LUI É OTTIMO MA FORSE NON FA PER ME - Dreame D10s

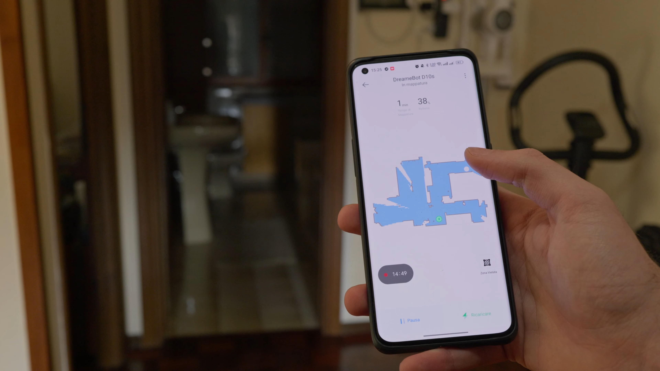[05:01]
reale la mappa che sta tracciando adesso vado ad assicurarmi che in tutta la camera non ci siano altre cose per terra che possono dar fastidio al robot in modo da avere la mappatura completa per la mappatura ho